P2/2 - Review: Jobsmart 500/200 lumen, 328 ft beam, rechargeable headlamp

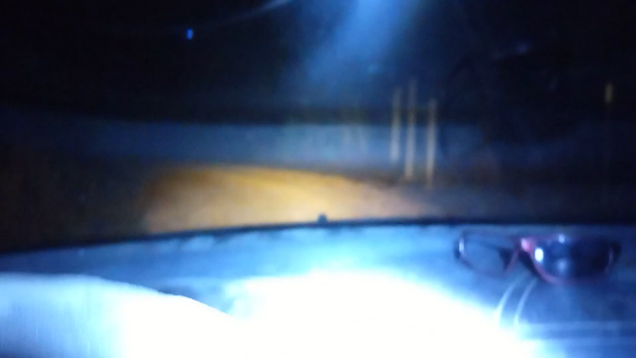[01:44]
of compare now the lights of the regular vehicle here what kind of illumination you get with that driving down a road and then we'll take another look at the lamp down here where we're going to be working
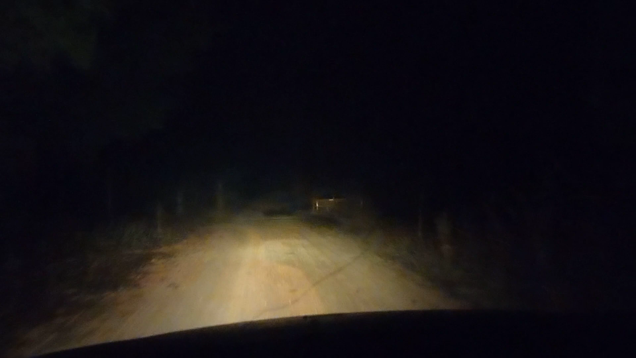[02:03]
so here we're looking at a fence line with a car brights on you know we can see down the line there's some light there let's turn the car off